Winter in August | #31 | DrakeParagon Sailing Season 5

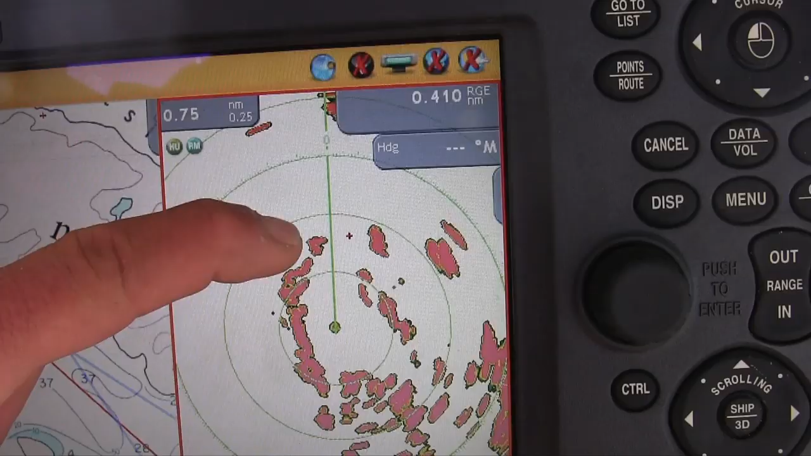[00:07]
Just looks like land on the radar. Instead, it is an iceberg.